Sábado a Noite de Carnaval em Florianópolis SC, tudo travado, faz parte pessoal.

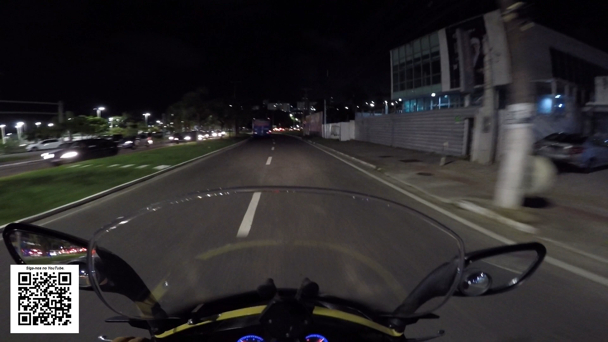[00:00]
Bom, pessoal, vou sair à noite agora para dar uma voltinha, são 10h02. E aí, quando chegou ali na Via Expressa, cara, tudo travado, travado, travado. Olha só, isso aqui é a saída de Coqueiros, ó, do bairro Coqueiros, para ir para o centro de Florianópolis. Eu vou entrar ali na Via Expressa para vocês verem que loucura que tá isso.
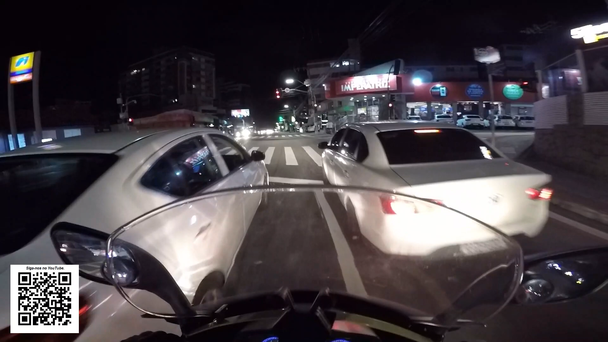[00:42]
Hoje é sábado de carnaval e tá essa loucura aí, meu Deus do céu. Na Via Expressa aí, ali, tá entupida. É entupida. E aí eu entrei aqui em Coqueiros, fiz uma manobra ali para poder sair daquela fila que tá uma loucura. Não sei nem onde é que vai. Eu vou pegar essa fila de novo para ir até lá no centro só para ver.
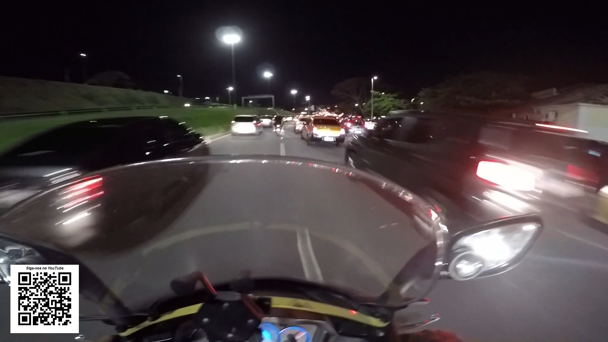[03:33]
Aí eu vi aquela, ó, aquela. Lá é a de Coqueiros que eu falei pra vocês ali, ó. Entrada na ponte aqui, ó. Tá tudo travado. Cara, tudo travado, tudo travado.
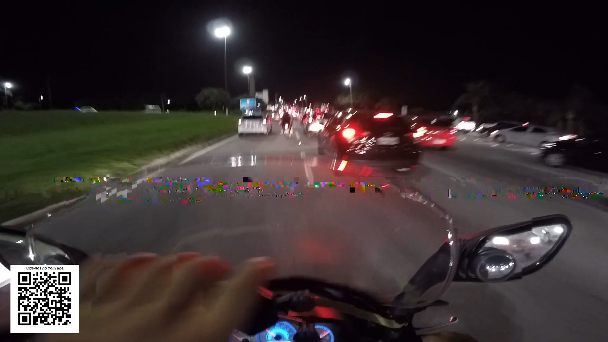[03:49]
Ó, o sambódromo é lá, ó.
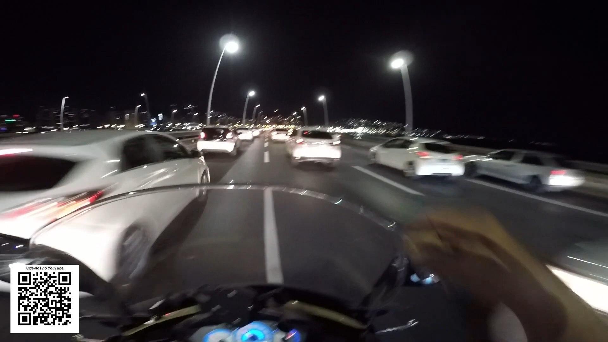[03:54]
Lá que tem o desfile. Eu não sei se é por isso que tá dando essa fila toda. Ó, o cara de pé ali passando por cima da ponte, não pode? Como diz o pessoal, né? No carnaval vale tudo. Fazer o quê?